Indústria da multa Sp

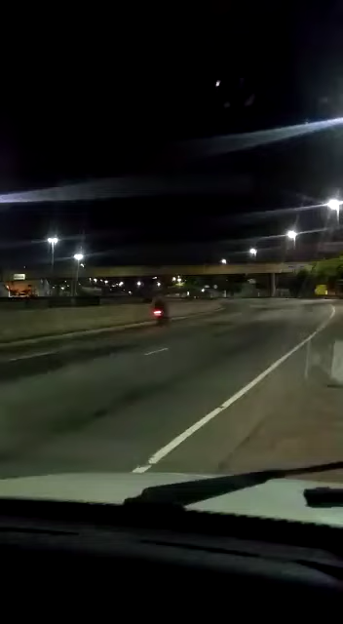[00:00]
É isso aí pessoal, boa noite a todos, informar pra vocês aí a nova pegadinha de São Paulo, certo, que a prefeitura implantou, a gente é numa empresa terceirizada que não vai citar o nome, tá, que tá na... tá fazendo, olha lá, foi de um já, olha lá, mais um,